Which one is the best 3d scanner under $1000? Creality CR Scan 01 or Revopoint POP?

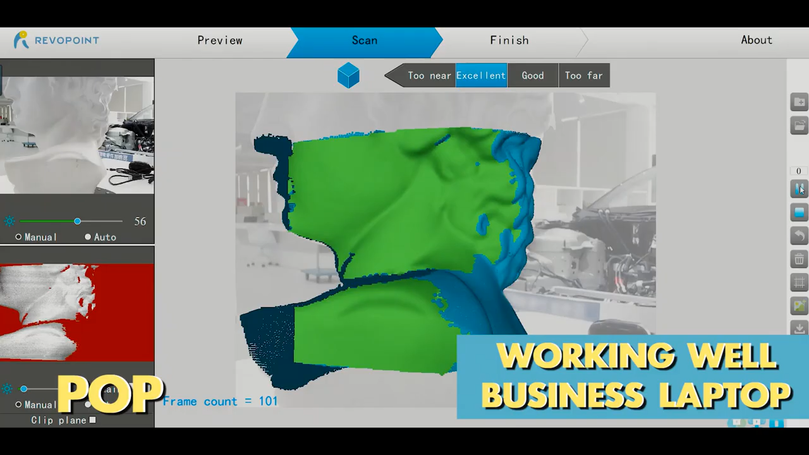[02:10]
POP works fluently, but CR01 cannot work.
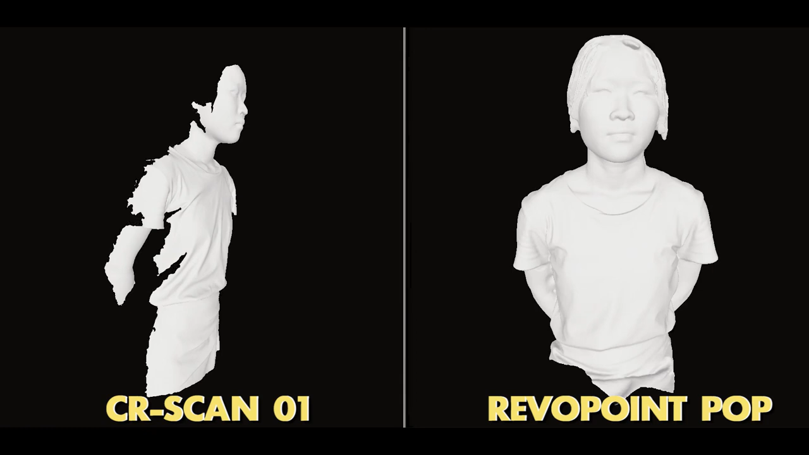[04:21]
We can see that the details of model captured by POP looks pretty good and the one by CR-01 looks looser. With the color model, CR-01 looks great, more clear.
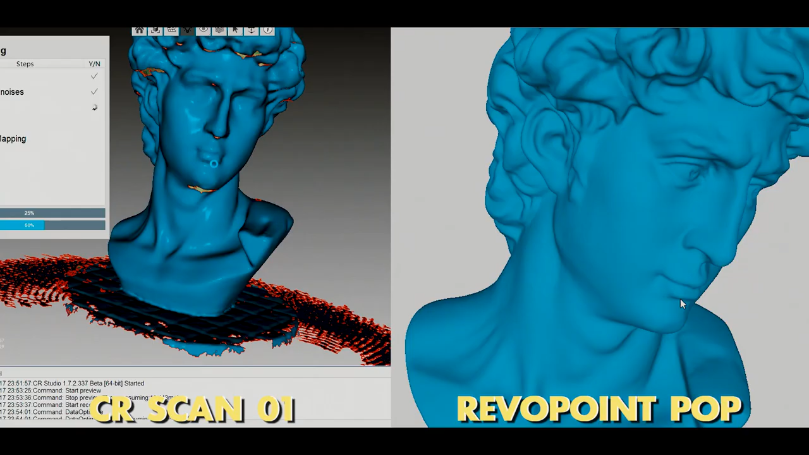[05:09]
You can see that the one scanned by POP is still a bit better in detail.
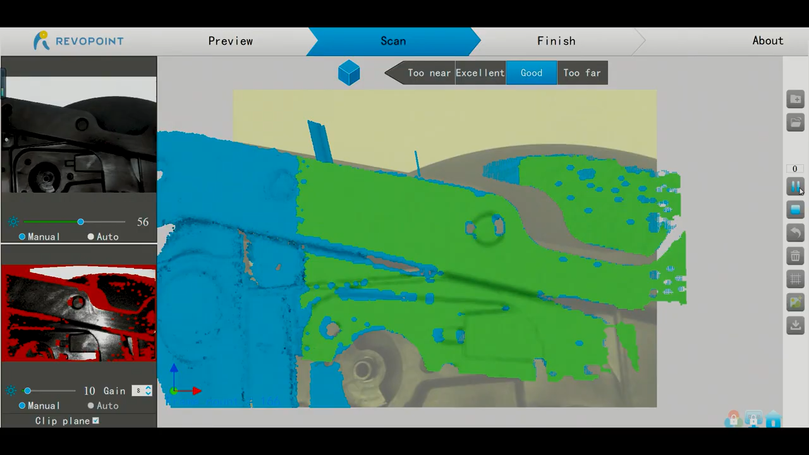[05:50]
It shows that the labeling accuracy
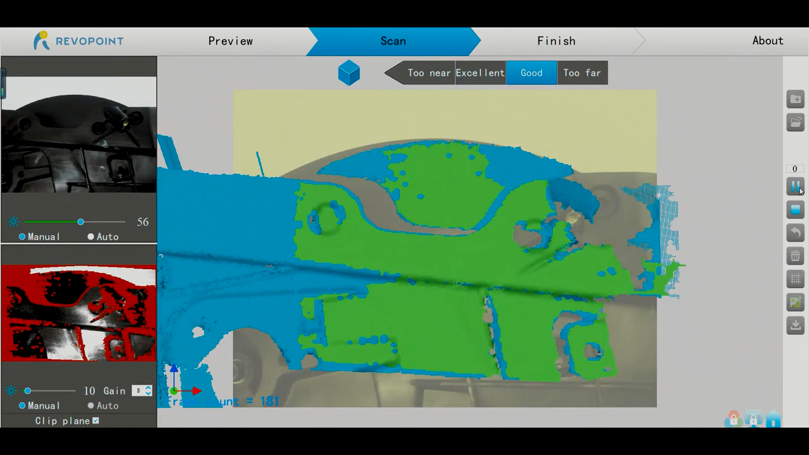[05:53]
value of 0.3mm
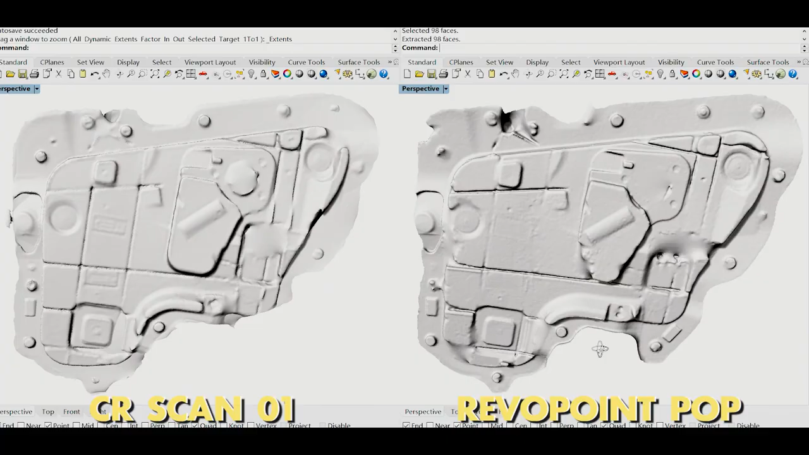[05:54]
from POP has a better scanning effect
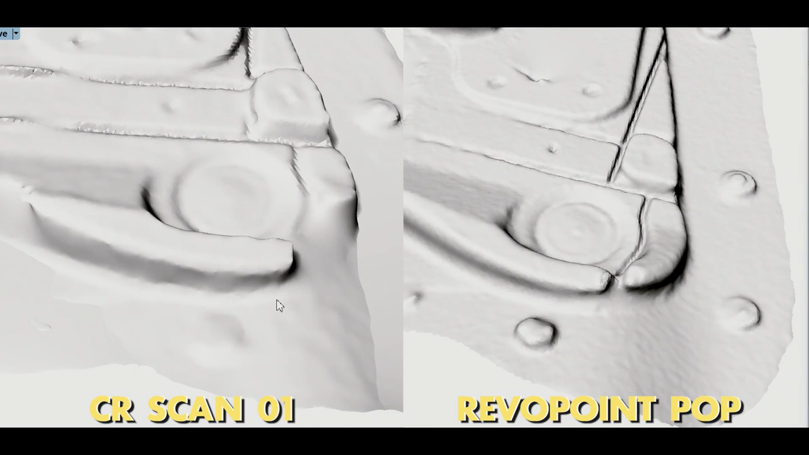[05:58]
than that of 0.1mm from Creality CR-SCAN-01.
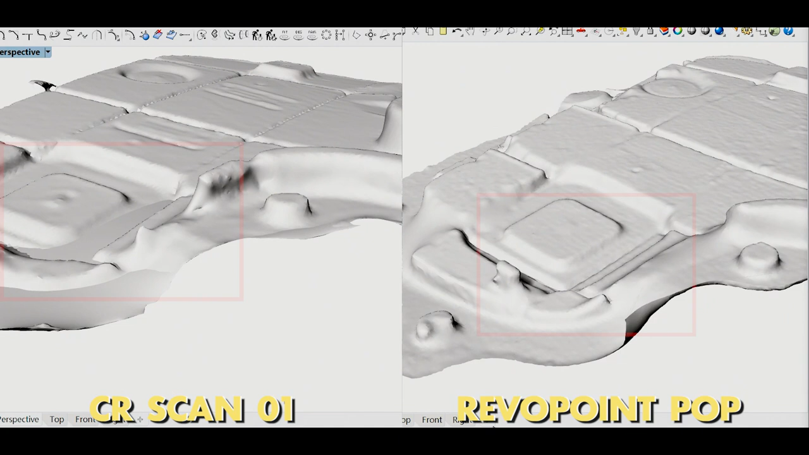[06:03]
Thus, the actual scanning accuracy of POP is better than CR-SCAN-01.
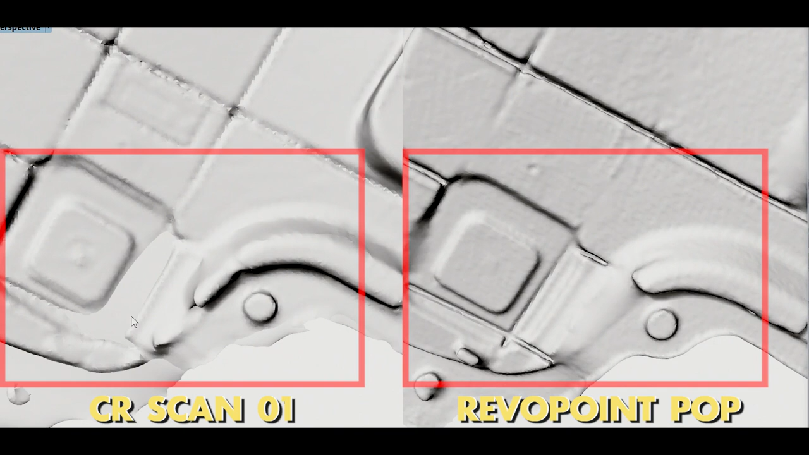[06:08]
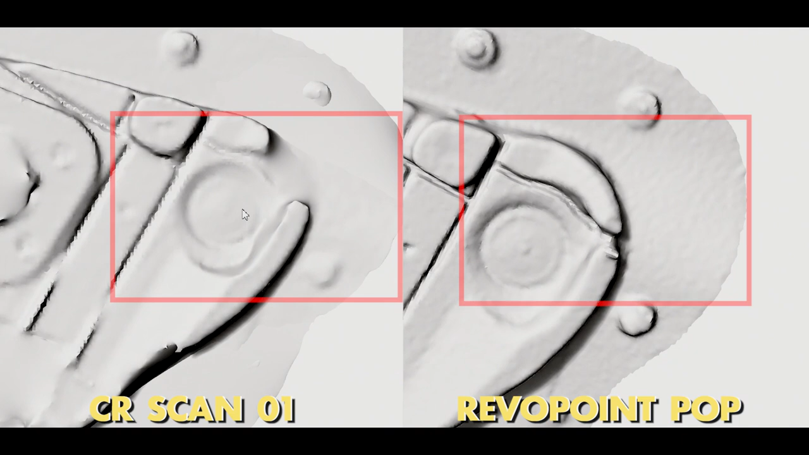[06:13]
As for the frame rate, the two scanners have a subtle difference.
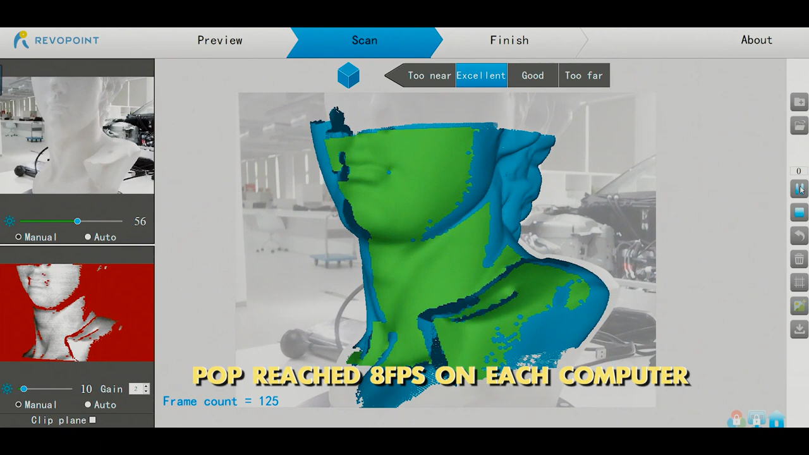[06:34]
During the test, POP reached 8 FPS on each computer.
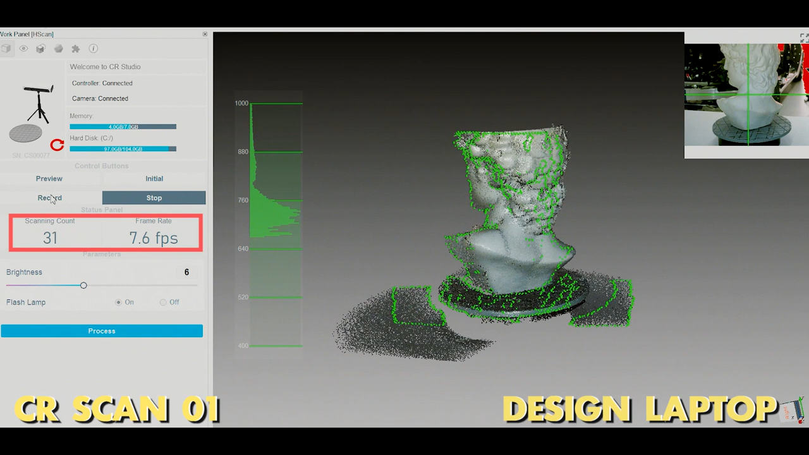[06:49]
laptop and 8 FPS on the game one.
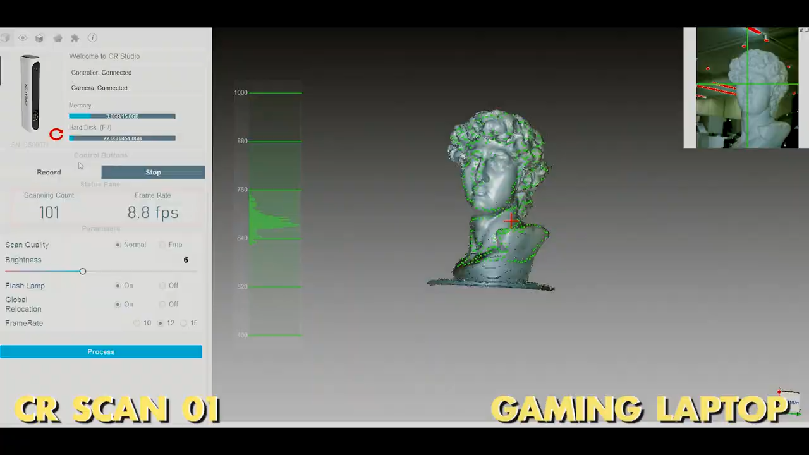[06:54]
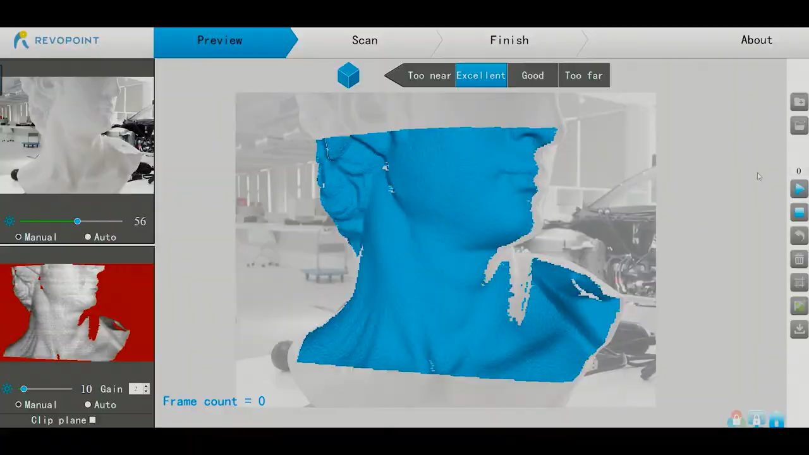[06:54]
That's to say, POP can reach 8 FPS on normal computers. Yet, CR-SCAN-01 has a high requirement on computer's configuration.
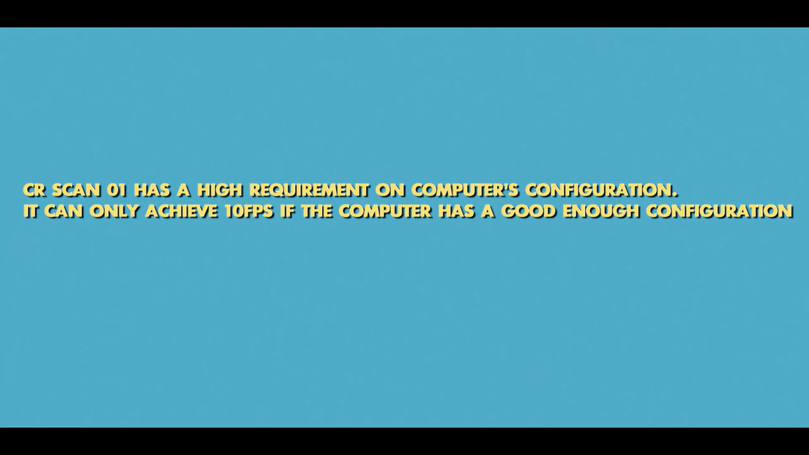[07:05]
It can only achieve 10 FPS if the computer has a good enough configuration, which is not cool. POP supports four operating systems, Windows, Mac, Android, and iOS. As, CR-SCAN-01 only supports Windows system.
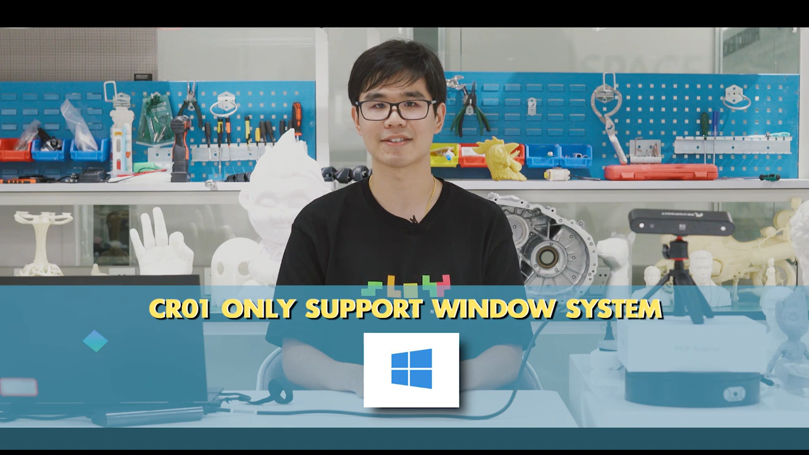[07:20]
So, which means, Lowerpoint POP provides more choices for different users.
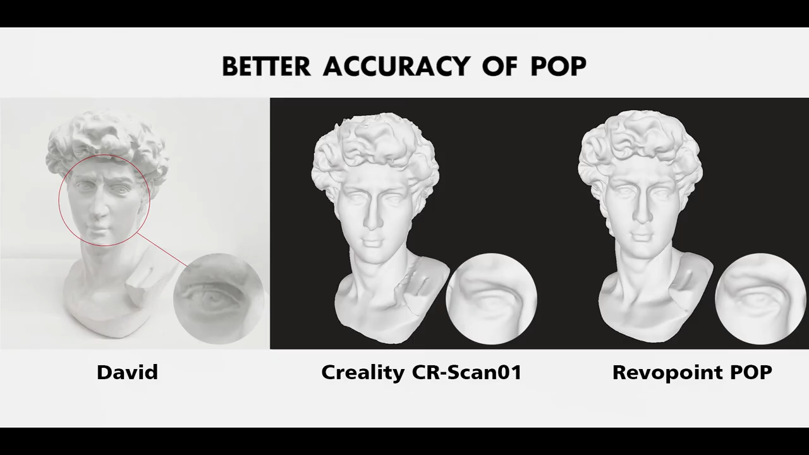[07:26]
Lowerpoint POP works better in detail for the accuracy parts.